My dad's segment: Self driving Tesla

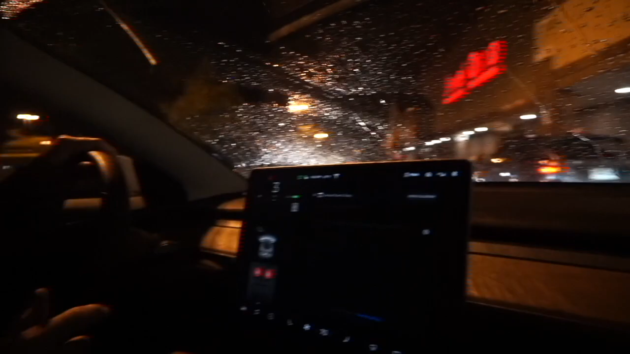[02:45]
Literally, this car is just in the middle of everything. I think it has to do with the rain.
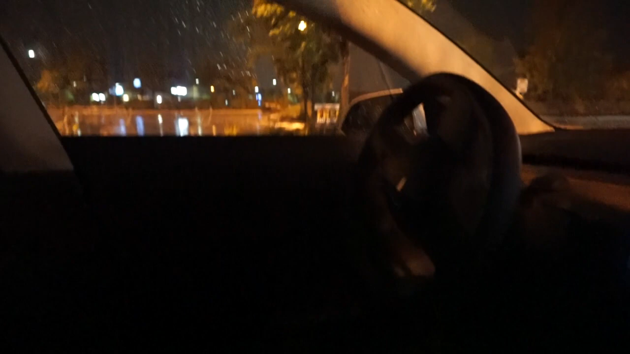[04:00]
Oh, what? I had to let this guy go.
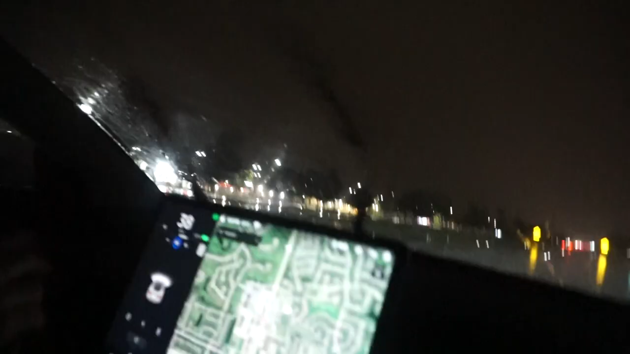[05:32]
The car is driving. The car is driving. I can't see. Wait, take it. Actually, it won't. Oh, because it's raining. This is bad. This is bad. Oh, there we go. Now I'm back. It's driving itself. It's fine. New option.